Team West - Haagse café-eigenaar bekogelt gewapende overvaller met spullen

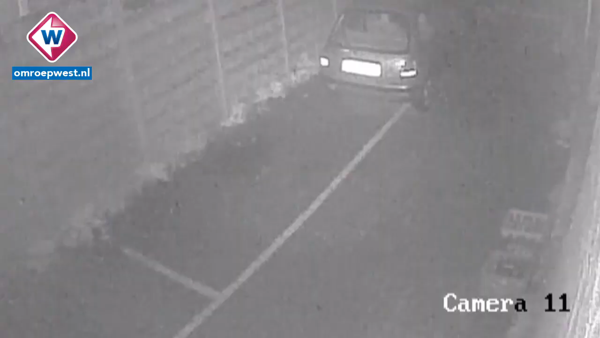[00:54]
Hier zien we de verdachte aankomen bij de achterdeur van het café, die op dat moment nog niet op slot zit. Hij gaat meteen naar binnen. En binnen, daar is de eigenaar bezig met de kassa.
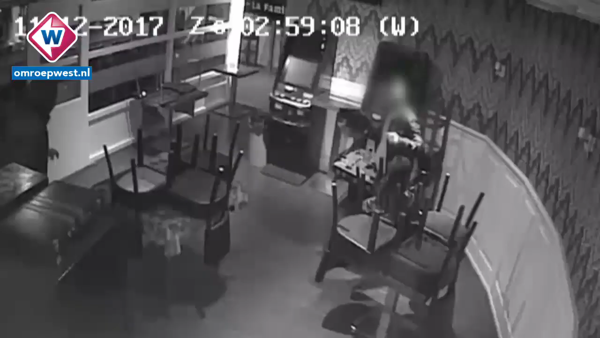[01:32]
Die overvaller die wil meer geld en ze gaan richting de gokkasten. Die moeten allebei worden leeggehaald, terwijl de overvaller op een veilige afstand blijft staan. Misschien vindt hij het zelf ook allemaal een beetje spannend. Als het geld uit de gokkast in de zak zit, dan zwaait hij met zijn mes om aan te geven dat hij eigenaar afstand moet houden.
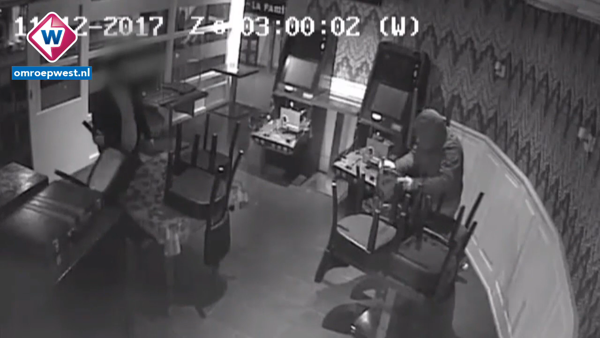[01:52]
Die gooit dan nog met een stoel. Uiteindelijk neemt de overvaller de man nog mee naar de kluis.
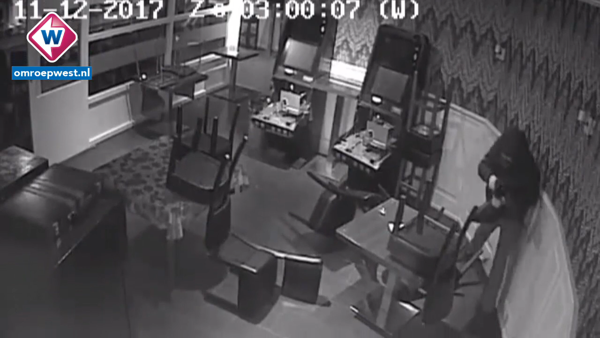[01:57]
En ook daar wordt weer geld uitgehaald. En als de buit binnen is, dan vertrekt hij weer via die achterdeur. Ja, met behoorlijk wat geld, hè Esther. Zeker, het gaat om een flink bedrag.